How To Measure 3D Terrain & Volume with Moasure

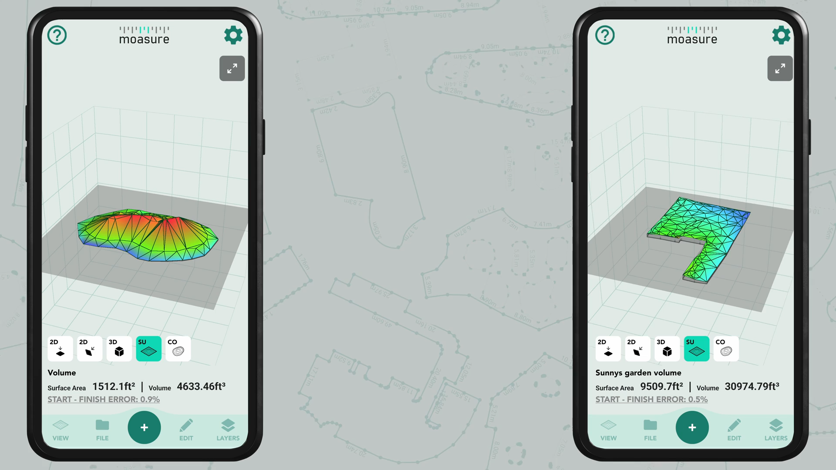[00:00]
In this tutorial you'll learn how Moja can be used to calculate volume in your measurements.
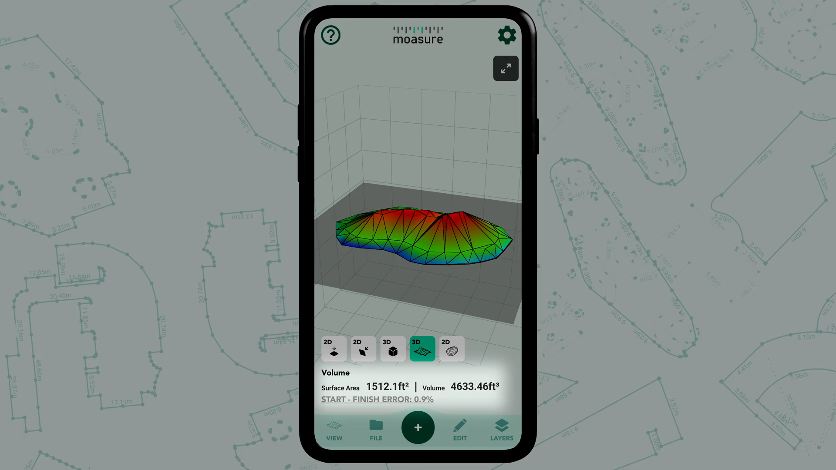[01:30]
You can also use the contours view to visualize elevation across the measured space.
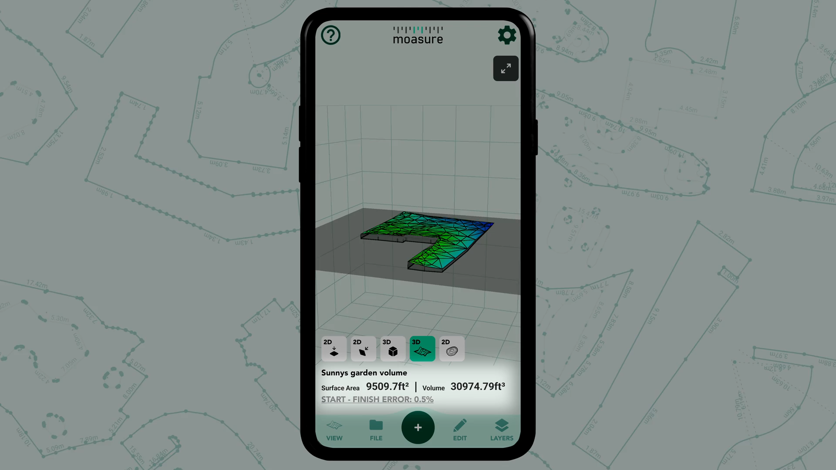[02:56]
You can see the surface area and the volume measurement underneath the diagram. Don't forget you can also view the contours here.
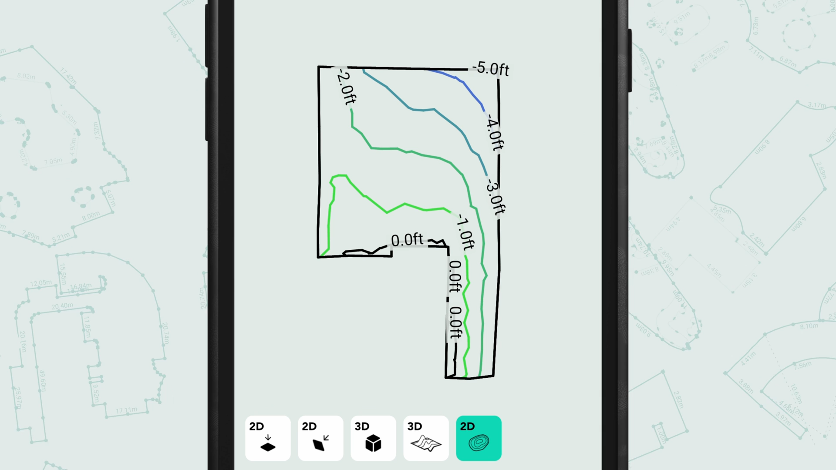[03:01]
And finally edit cut and fill and in here again
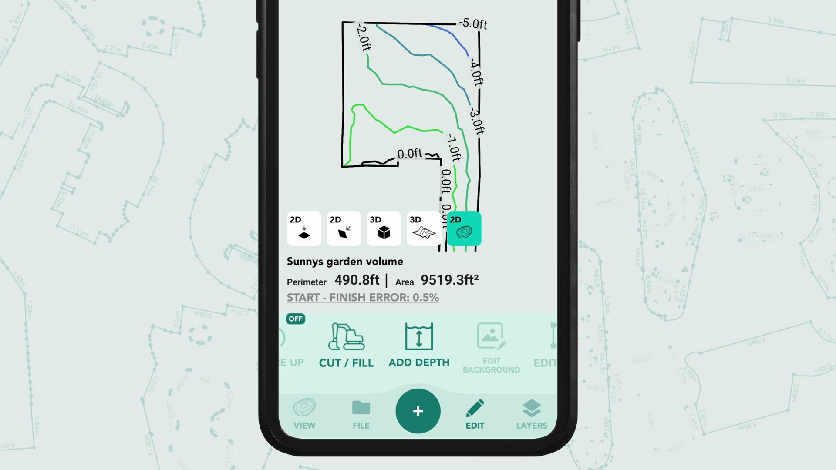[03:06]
you can move the slider down below or tap on the pen icon to add the exact depth you're after.
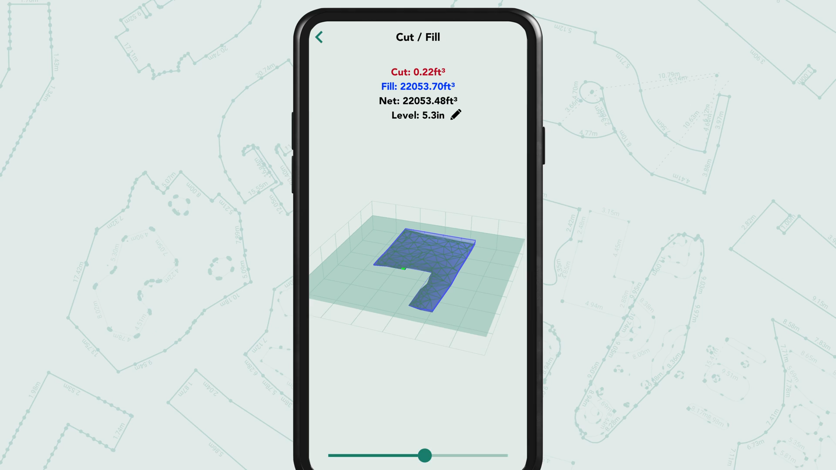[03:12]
For example you could calculate the exact volume of mulch to cover this area with say six inches. You can also tap the net to find out the approximate zero net volume. If you return to the edit screen you can also find the add depth icon.
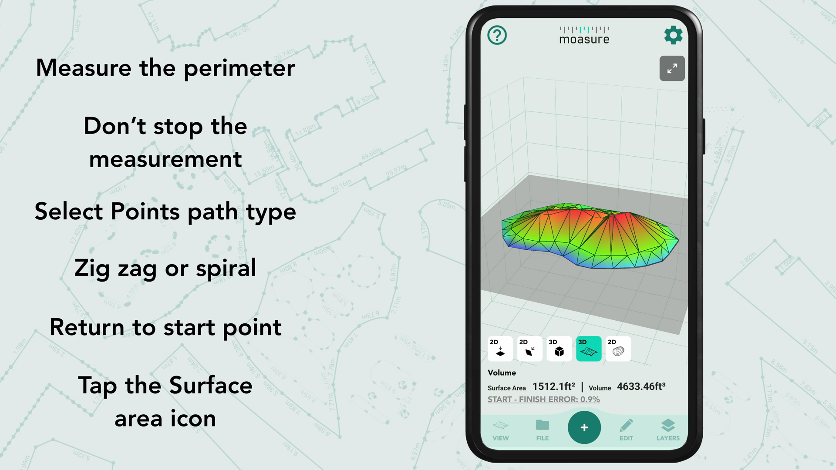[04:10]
Tap the surface view icon to see your completed measurement and volume calculation.